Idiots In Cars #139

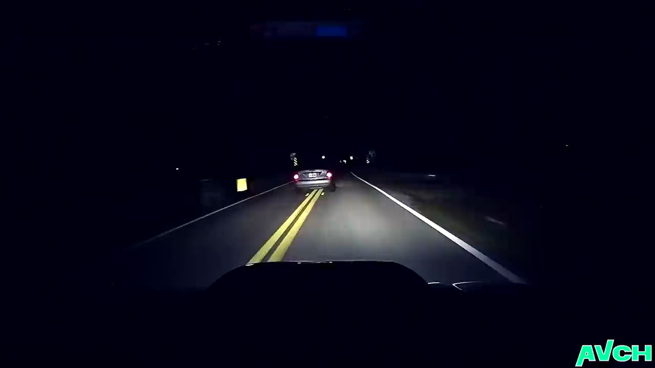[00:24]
Here we have a Subaru, judging by that hood scoop, being gapped by the Ford Focus, which is pretty embarrassing if you ask me. But the real question here is, will the Subaru have enough inner speed and power to reclaim his honor? Here comes the corner, and that's a Ford not focused. But anyways, meanwhile in a Tony Hawkland...
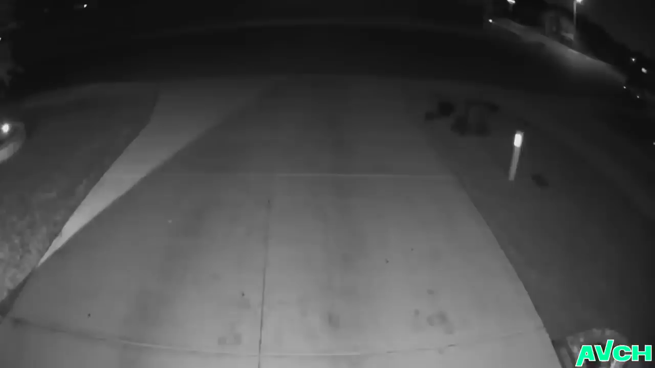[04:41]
Oh, wait. Is that a sound of an V8 motor? Power and stop. That's not gone well. That neighborhood was peaceful until this guy arrived. With his V8 motor. Ali on nije bežao, on je samo žurio.
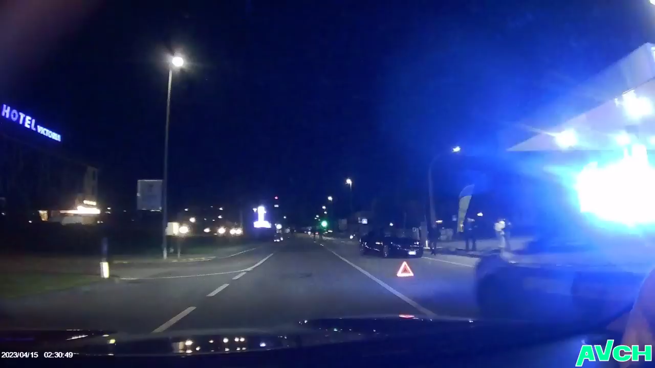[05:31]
What is going on here? It looks like they crashed the Maserati Quadrifoglio.
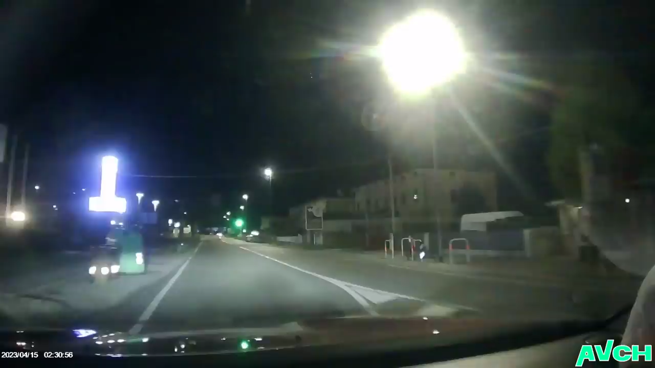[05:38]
Or maybe it's just the Ghibli, I don't know. Whoa, whoa, hold your horses, man.
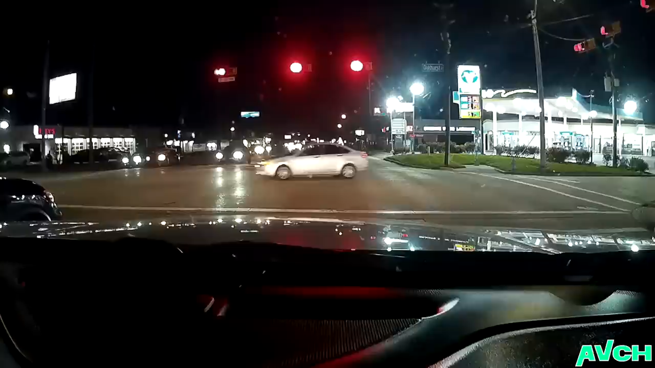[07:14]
Anyways, moving on. Well, you can get assistance at Tri-County. Like, I'm trying to figure out what is going on here. This is how you definitely 100% should not tow another vehicle. Yo, everyone, psst. Okay. Be quiet, please. Don't let him know, because I don't want to go to the mechanic. And he's slowly but surely escaping.
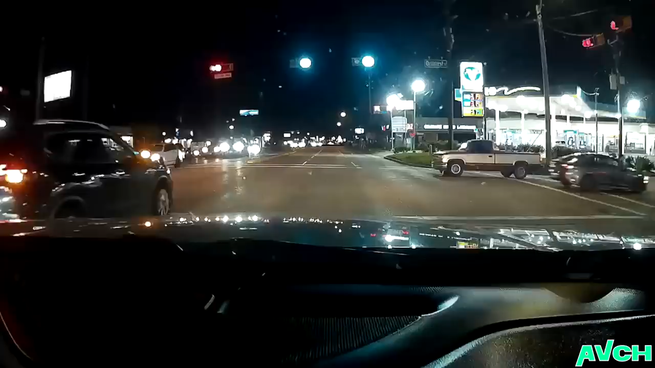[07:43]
Now, cover him. Cover him, everybody.
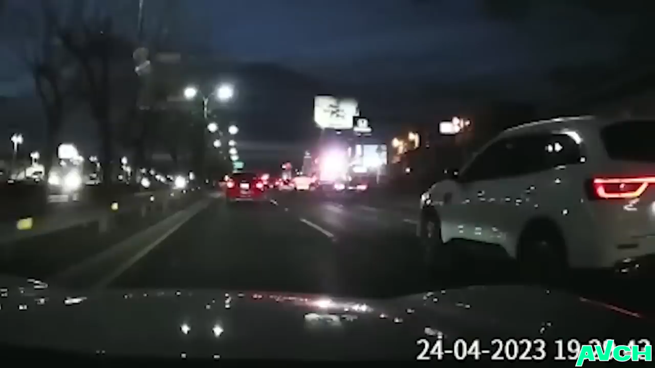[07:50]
What do we have here? Oh, that's a nice car right there. Where the hell did you come from?
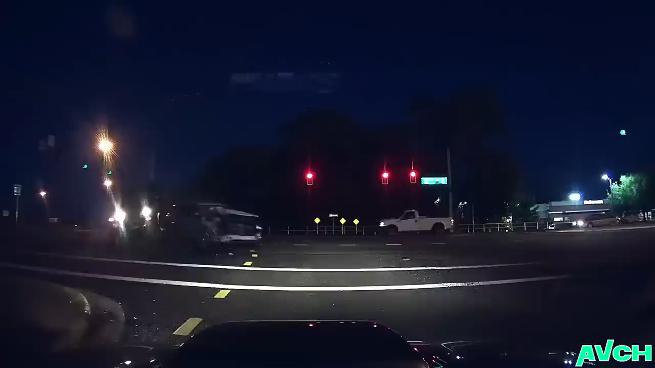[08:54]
Oh, damn, bro. Once again, you had only one job when turning left and you still messed up.